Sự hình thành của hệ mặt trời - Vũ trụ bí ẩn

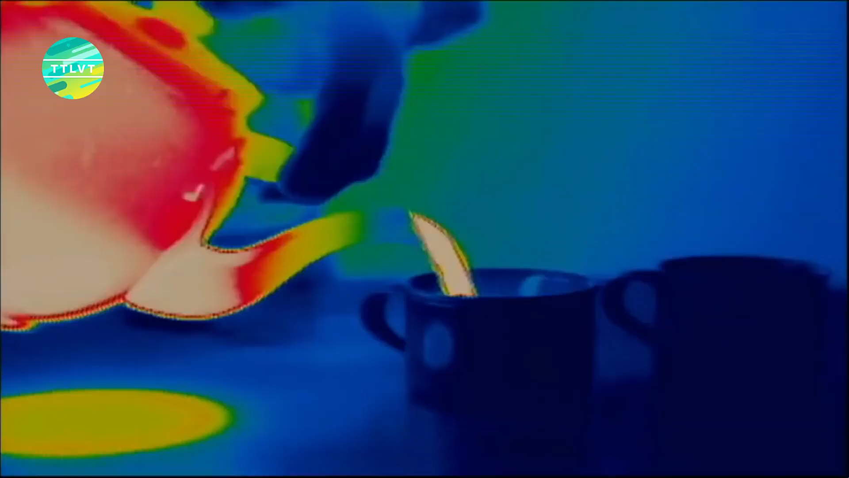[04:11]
Mọi vật thể luôn có bức xã hồng ngoại Vì
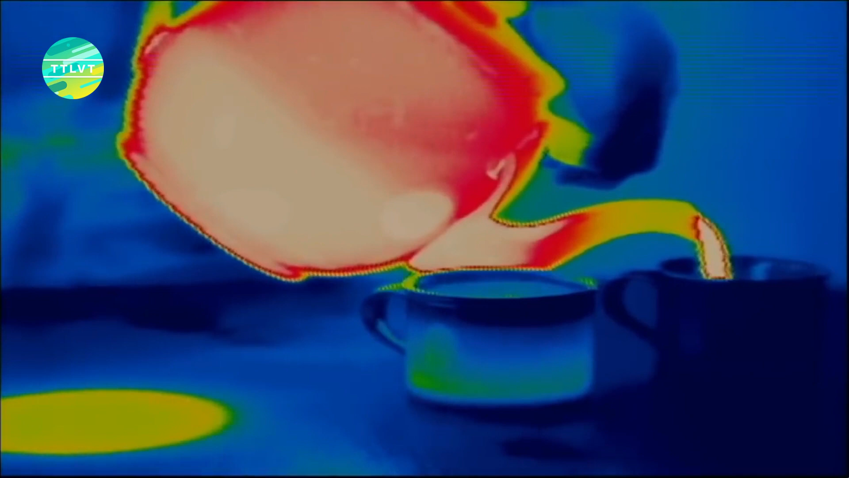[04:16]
bức xã hồng ngoại có bức sóng dài hơn ánh sáng thông thường nên nó sẽ không bị phân tán bởi mùi
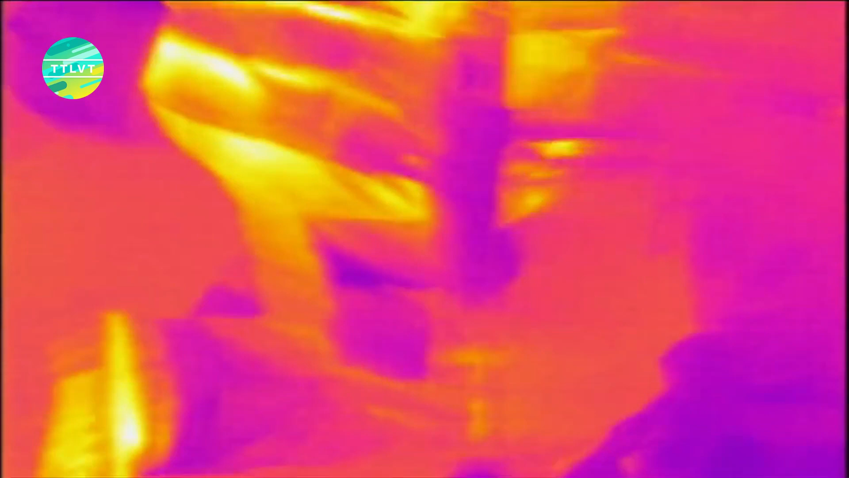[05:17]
Ánh sáng thông thường sẽ không thể đi xuyên qua khói và bụi Nhưng khi hồng ngoại có bước sóng dài hơn nên khói và bụi sẽ không thể cản bước được nó